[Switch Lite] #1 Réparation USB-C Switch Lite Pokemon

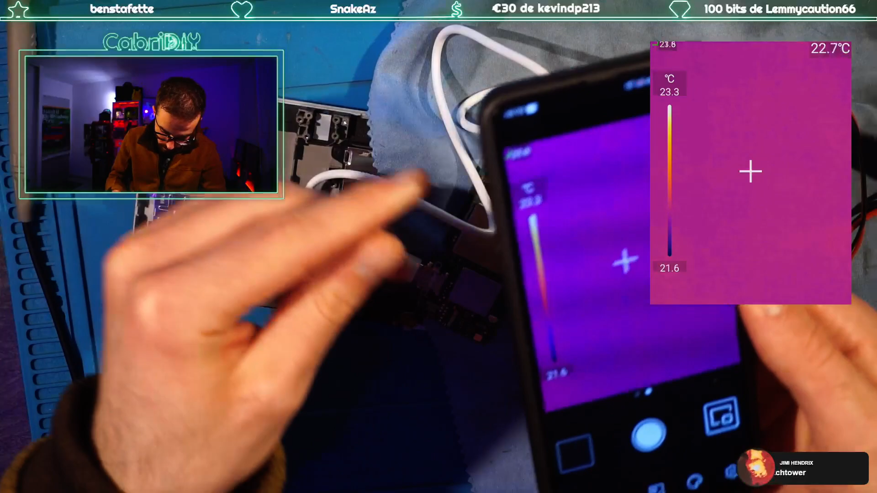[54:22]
On screen: spot 22.7°C, scale bottom 21.6°C
Et donc, on va aller chercher, voir si on a un truc qui chauffe quelque part.
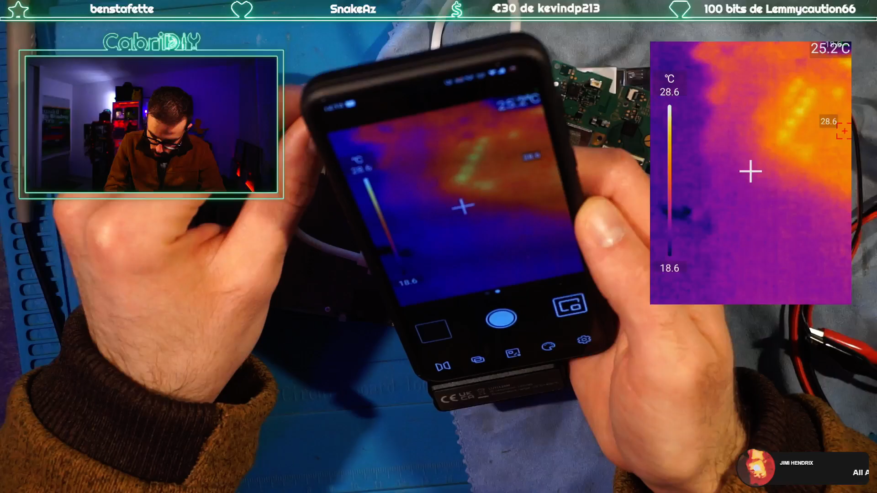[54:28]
On screen: spot 25.2°C, scale top 28.6°C, scale bottom 18.6°C
Mais j'y crois zéro, sachant qu'il y a visiblement beaucoup de reflets.